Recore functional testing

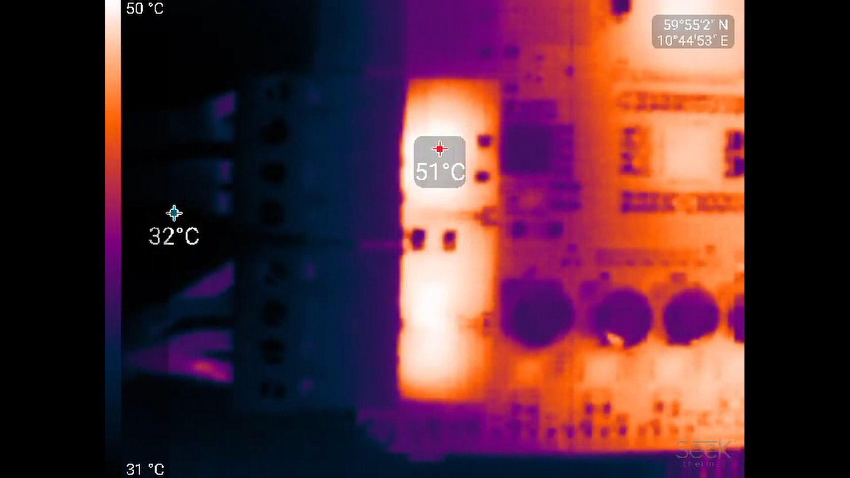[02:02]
On screen: scale top 50°C, scale bottom 31°C
An experiment with a constant current source of 20 amps shows the board topping out at about 130 degrees Celsius.
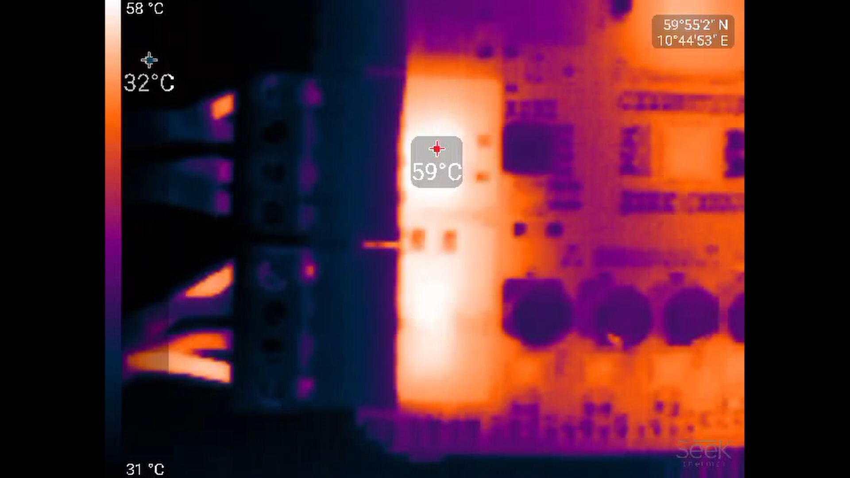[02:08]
On screen: scale top 58°C, scale bottom 31°C
That's pretty high, but I noticed that the heat map shows that the hottest part is the bed MOSFET,
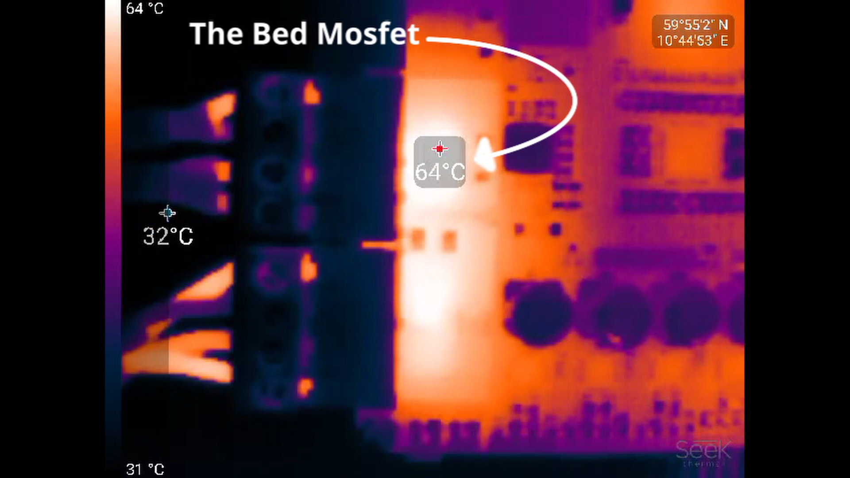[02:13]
On screen: scale top 64°C, scale bottom 31°C
which has a gate voltage of 3.3 volts and thus not operating completely in saturation.
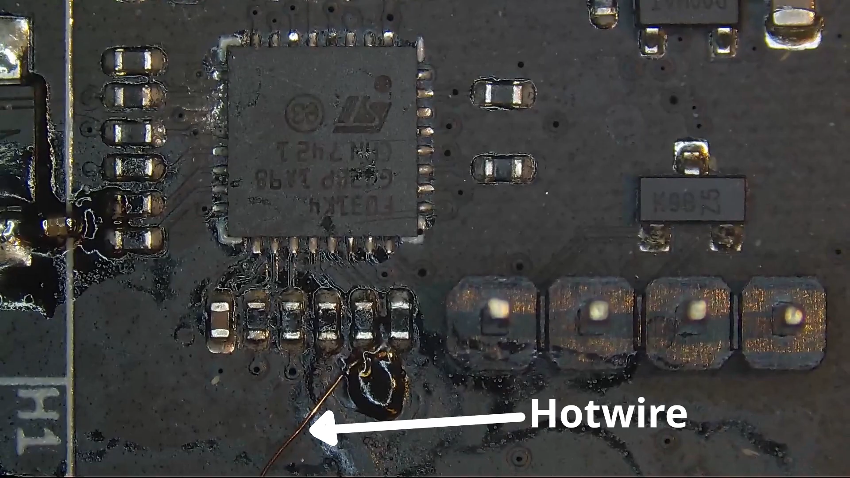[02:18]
As a test, I hot-wired the bed output to run off of 12 volts instead.
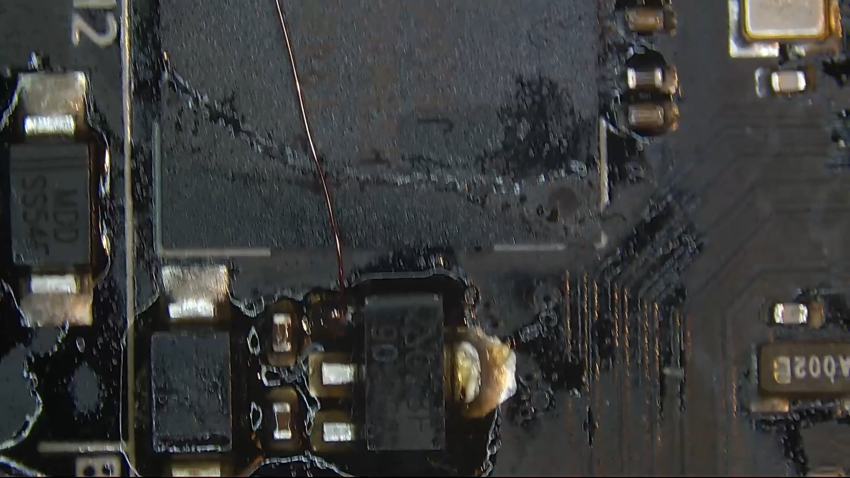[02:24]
That made the part cooler. So now the hottest part of the board is close to where the thermistor is.
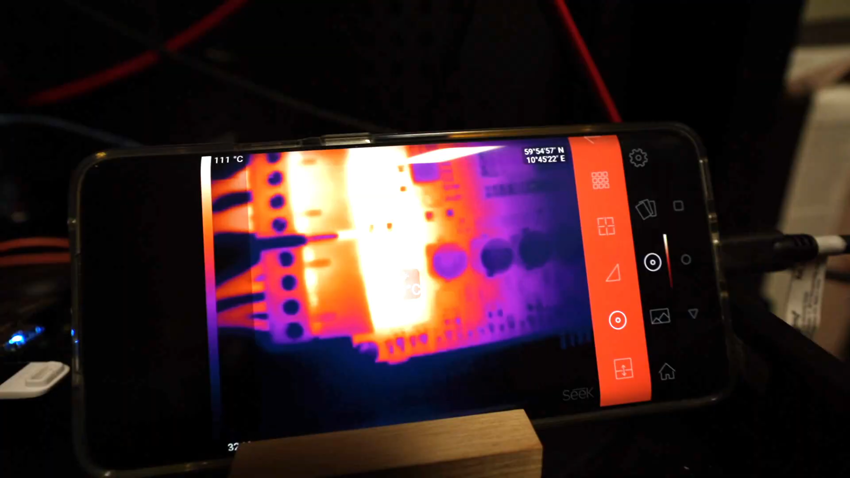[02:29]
On screen: scale top 111°C
Following that, I could calibrate the onboard thermistor with what I saw in the thermal cam.